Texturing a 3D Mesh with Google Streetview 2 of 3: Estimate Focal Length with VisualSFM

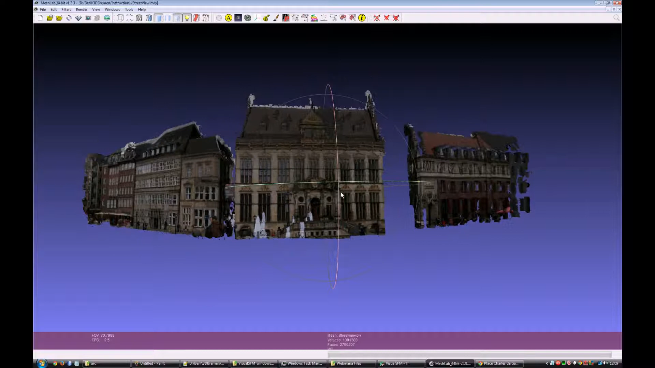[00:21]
Because even though the result overall is ok, if you look closely, then the texture is shifted like the windows on the right side of this building are shifted to the right. In the texture and on the left side they shifted to the left.
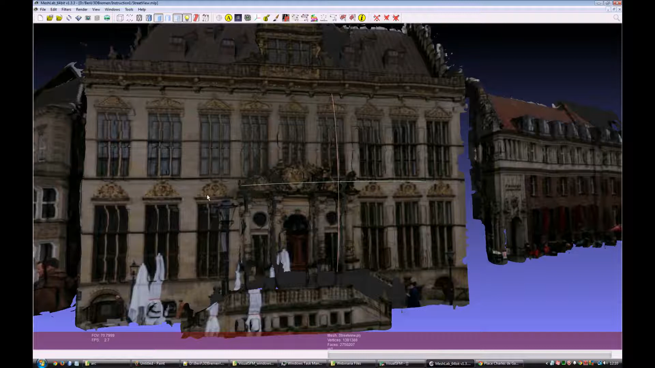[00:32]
And if I look here, then this borders between the houses.
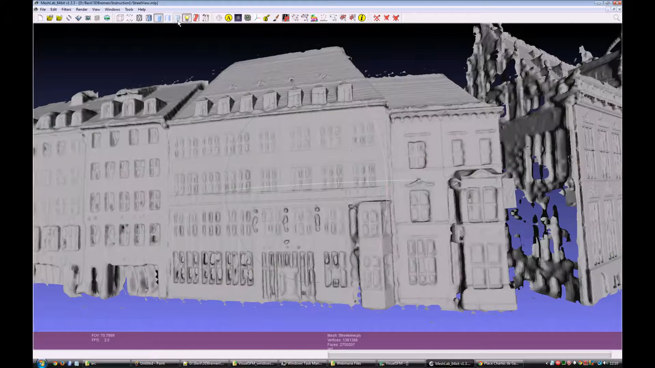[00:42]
You can see that here they have shifted to the right again. So we need to do something better. And probably we can do better by estimating the focal length.
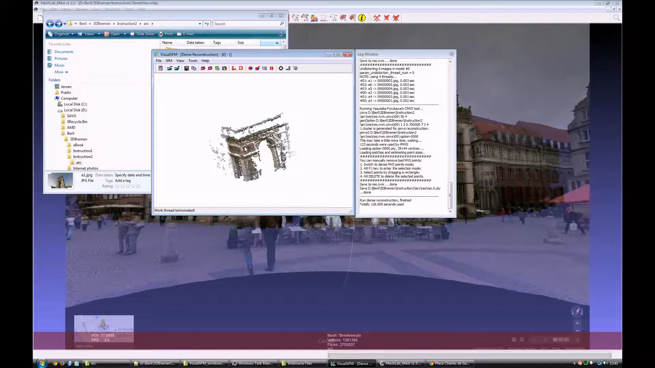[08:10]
And what you want to look at is... Mainly that... The angles that should be straight are indeed straight. Sometimes a 90 degree angle might look... Different in the result. And that would mean that... There would be something wrong with the calibration of the camera. But this looks... Really nice. So... I think we can use this result.
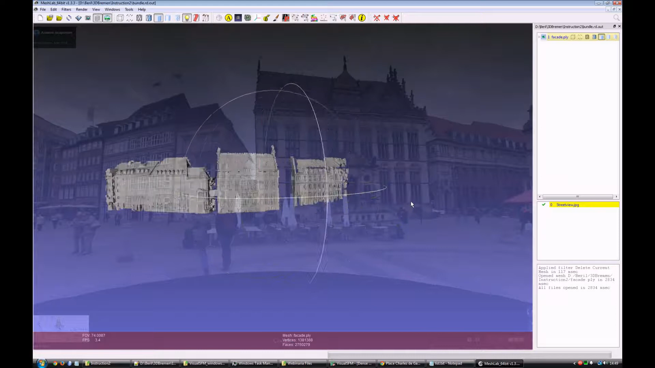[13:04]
Align it with our mesh again. Manually. But first let's move it into center. Because otherwise it might not zoom correctly. Okay... And then. Just like that. That makes it a little bit easier to navigate. So we have to be careful not using the shift and the scroll wheel of the mouse anymore,